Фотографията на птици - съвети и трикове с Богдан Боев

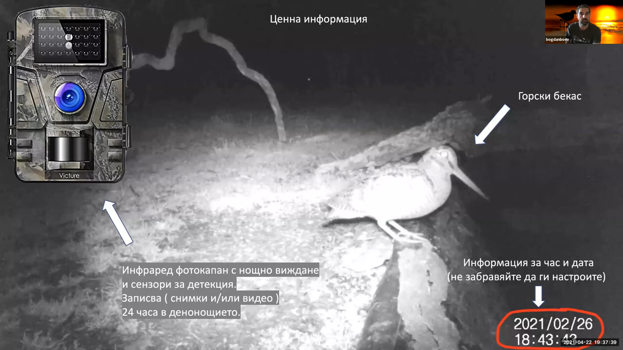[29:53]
Друго нещо. Разбира се, ние не можем постоянно да бъдеме на терен. Това е изключително много време отнема. Дупа благодарение на ето тази малка джаджа, която виждате, това е един фотокапан, ние можем да получим много ценна информация. Аз дори тук съм го написал за хората, които много не си запознати с него. Това са едни инфраред фотокапания с нощно виждани сензори за движение, които могат да записват снимки,